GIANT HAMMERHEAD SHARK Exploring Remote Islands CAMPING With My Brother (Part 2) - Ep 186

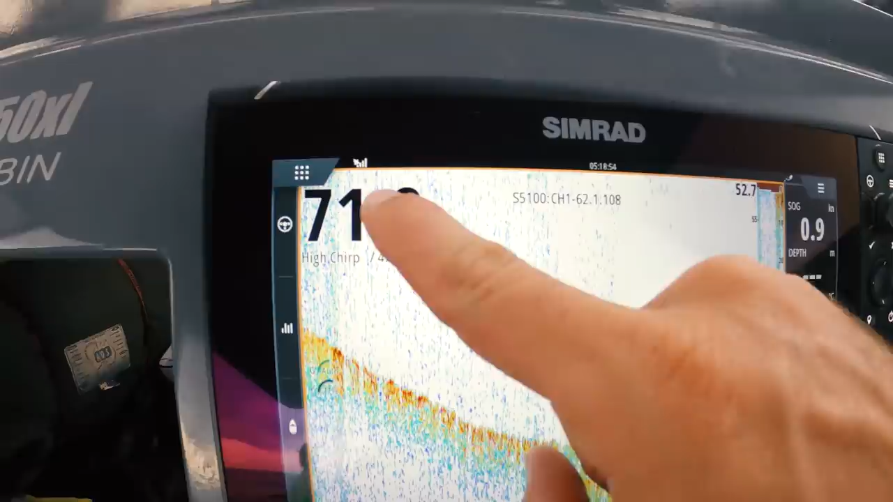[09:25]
Yeah, but yeah Just pulled out to spot there's a bit of fluff in 70 meters there Jackson's dropped the jig down not too sure which way we're drifting so this is sort of a fluke But if there's fish on the bottom you should hooked up straight away